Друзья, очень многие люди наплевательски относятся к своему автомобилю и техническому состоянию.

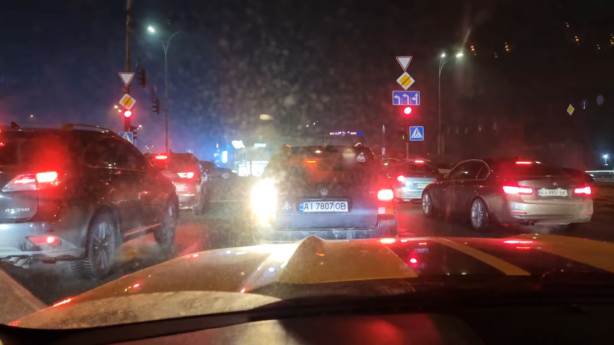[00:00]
ребятки самые гидные и сведомые водители всем добрый день вот перед нами пример идеального автомобиля volkswagen понятно даже на украинской регистрации даже не бляха и обратите внимание